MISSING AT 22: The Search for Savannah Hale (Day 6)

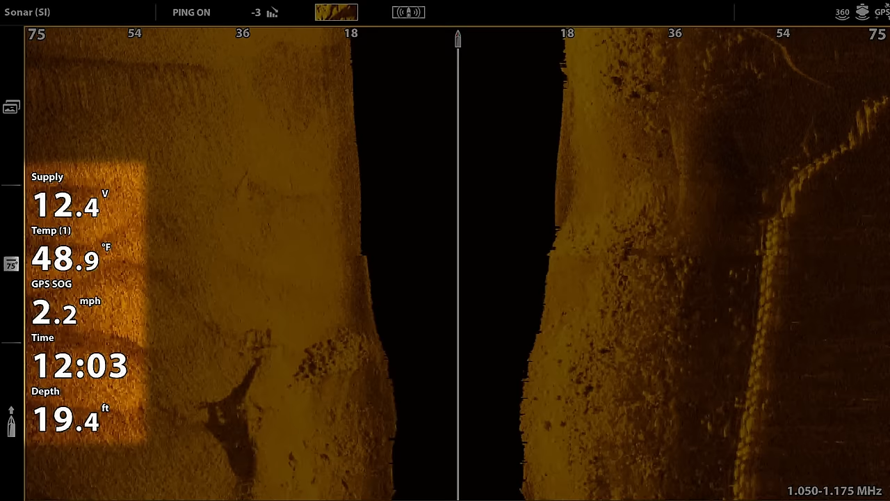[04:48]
On screen: depth 19.4 ft, water 48.9°F, speed 2.2 mph
Now anything that's black is my actual water column. So you see the boat icon at the top of the screen, that is the direction of travel, and then the black is 18 feet. You see it's 18 feet left and right, which matches with the depth over on the bottom left. You'll see where it says 19 feet right there. So really close, 18, 19 feet.
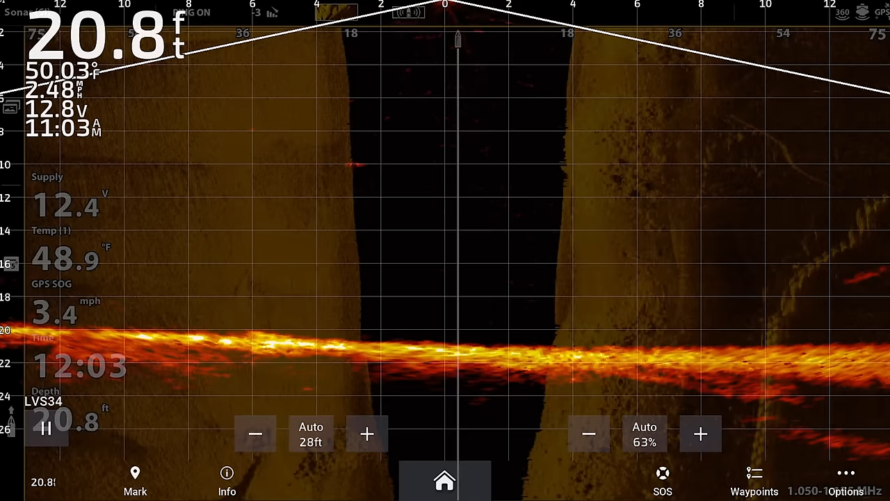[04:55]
On screen: depth 20.8 ft
Now this other one is my live scope. This is my Garmin. With that one, anything that's happening is happening in real time.
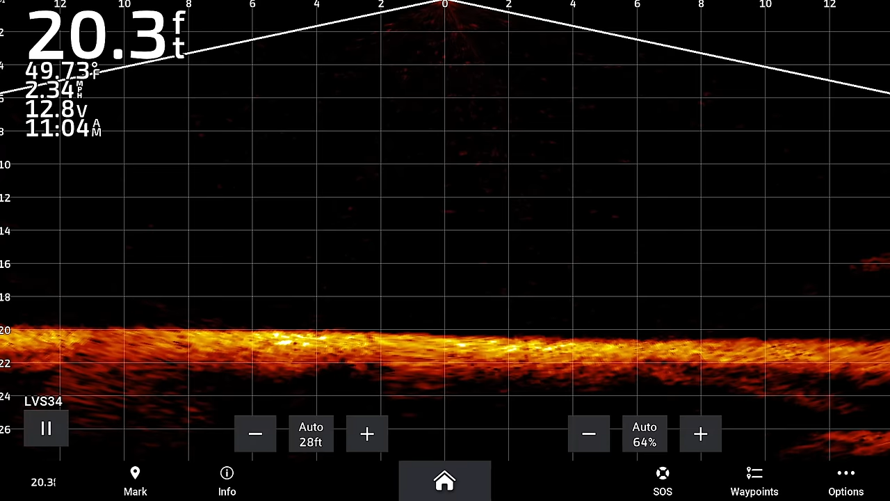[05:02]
On screen: depth 20.3 ft, water 49.73°F
So if a fish swims by, you can see it in real time. And so with that one, with the river, depending on how it's running, we're gonna head down about 300 yards to scan the shoreline here.
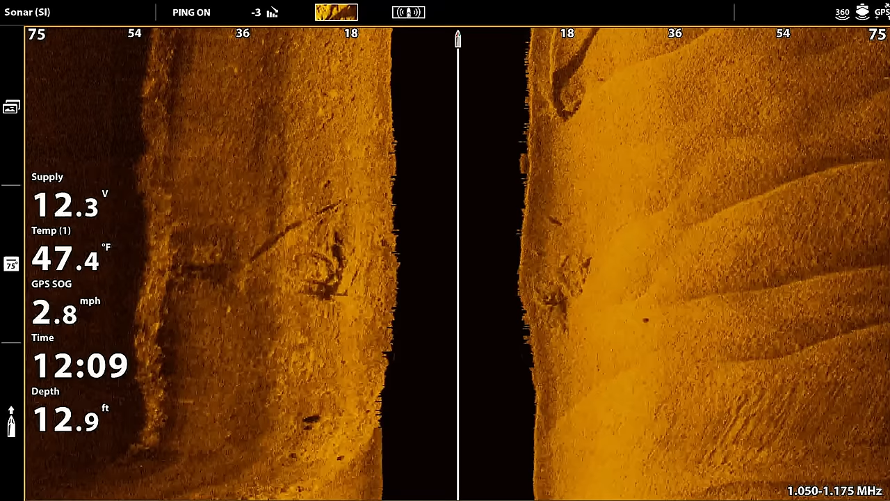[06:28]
On screen: depth 12.9 ft, water 47.4°F, speed 2.8 mph
Looks like a boat. All right, so let's go over about 12 feet.
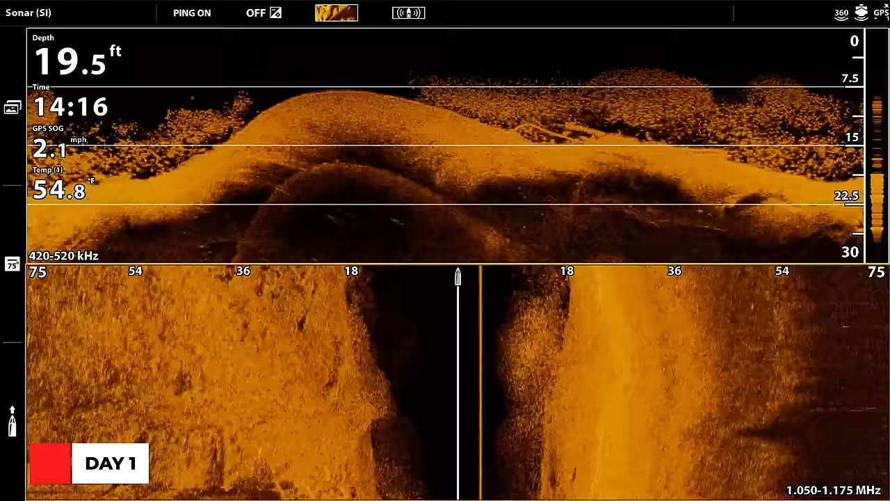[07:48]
On screen: depth 19.5 ft, water 54.8°F, speed 2.1 mph
heavy fish cover, so I could have some an additional vehicle in here.
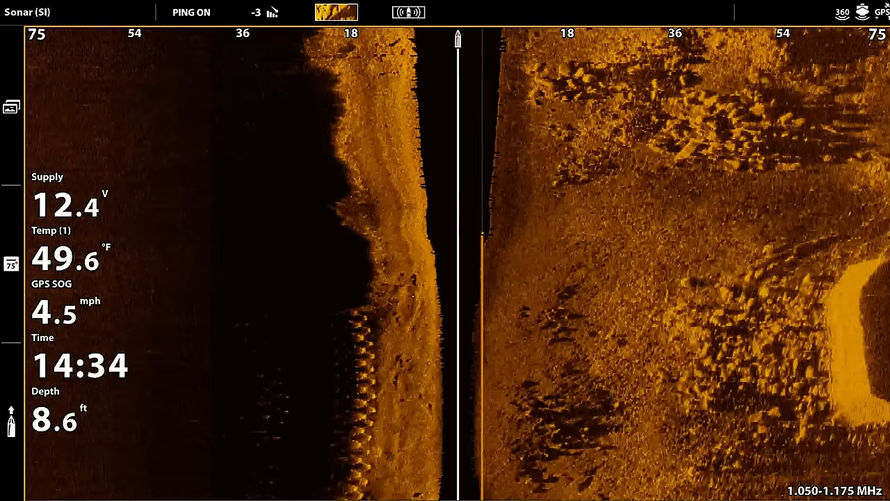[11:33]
On screen: depth 8.6 ft, water 49.6°F, speed 4.5 mph
There's something out there, but I think it's just a rock.
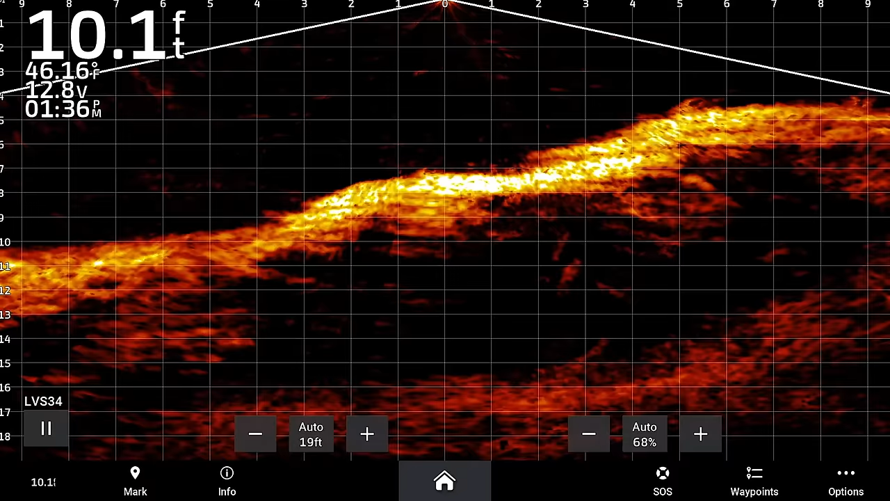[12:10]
On screen: depth 10.1 ft, water 46.16°F
And you can see that's not tall enough. That's only 18 inches tall for that.
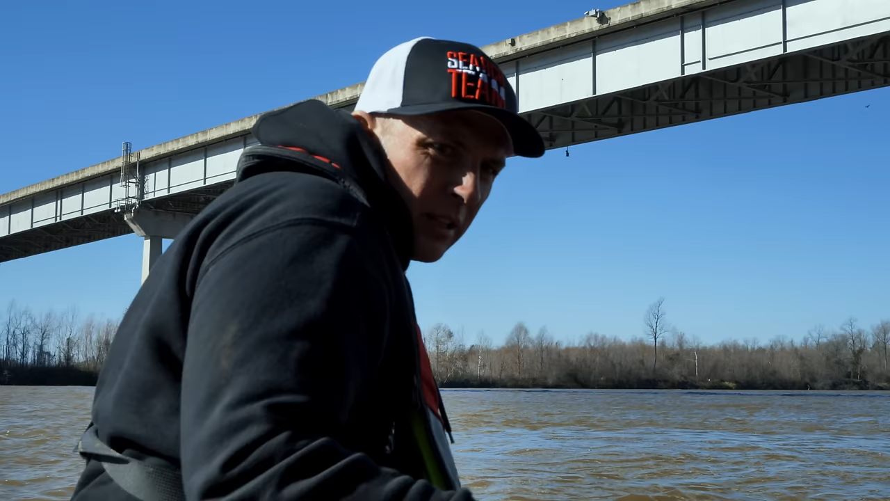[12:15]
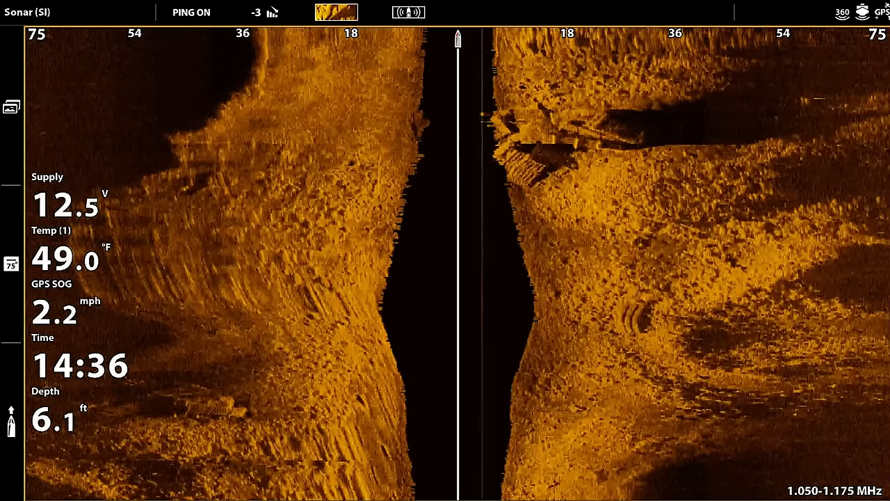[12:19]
On screen: depth 6.1 ft, water 49.0°F, speed 2.2 mph
So we zoom in on all that. It's not a car. It almost looks like a boat. And this looks like an old dock. Yeah, it's only 2 feet in height.
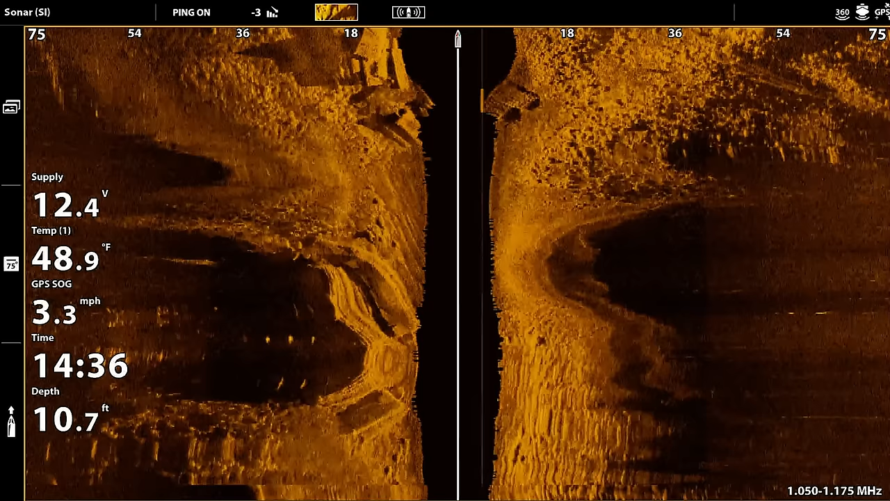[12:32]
On screen: depth 10.7 ft, water 48.9°F, speed 3.3 mph
And you can see at that angle also that it's not a car. All right, so we'll keep scanning.
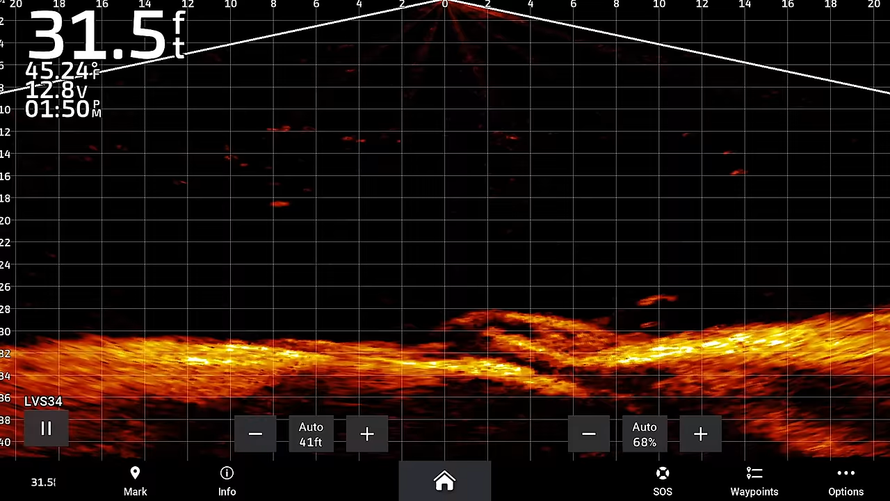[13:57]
On screen: depth 31.5 ft, water 45.24°F
All right, well, that identifies that. Go hit Cross Lake and start working our way back up towards the house.
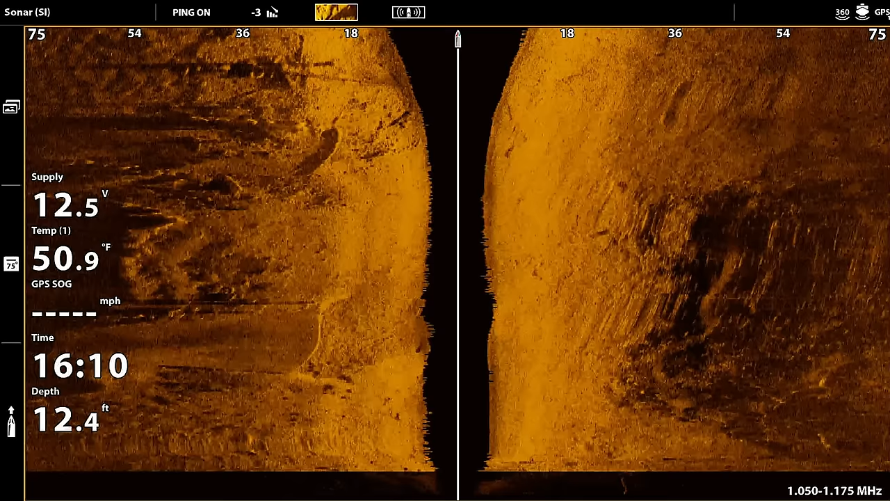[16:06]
On screen: depth 12.4 ft, water 50.9°F
Right now, no fish cover, so that's good news. And here's the hole. It should drop down.
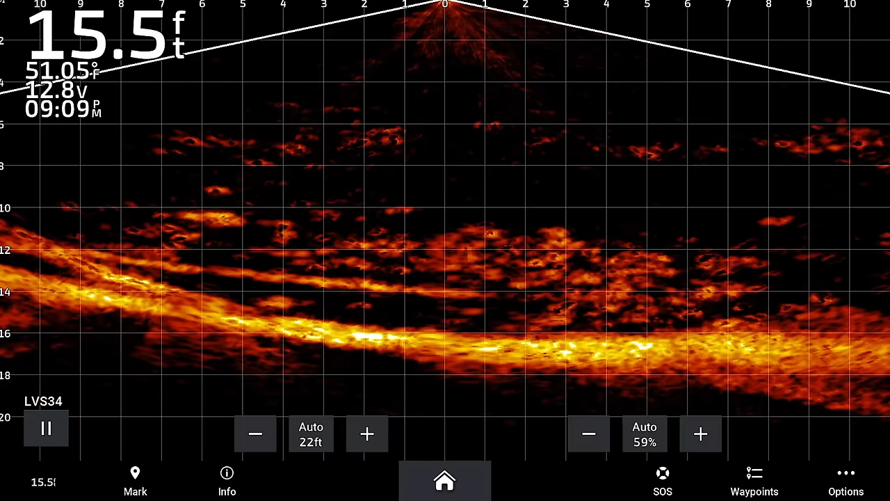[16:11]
On screen: depth 15.5 ft, water 51.05°F
That's what I want. There's a big log sticking out. Big tree. There's still fish cover down there. Not as bad as it was before.
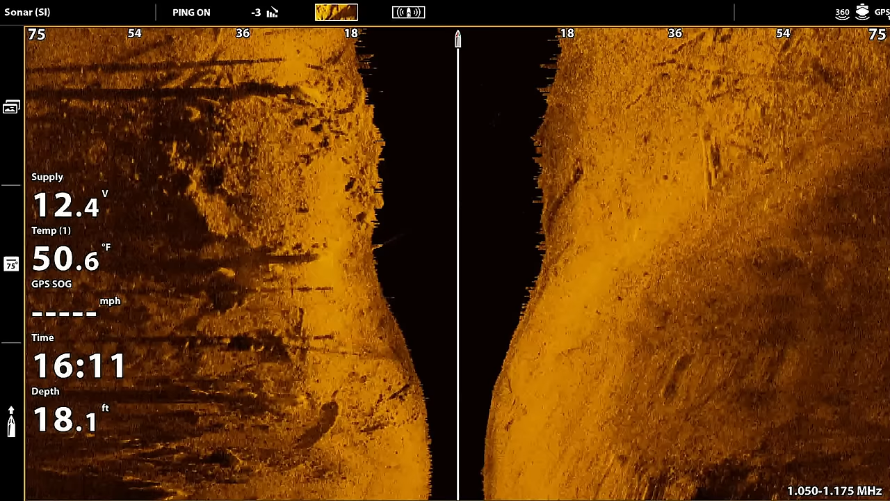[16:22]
On screen: depth 18.1 ft, water 50.6°F
And I can see a lot better on side scan now too.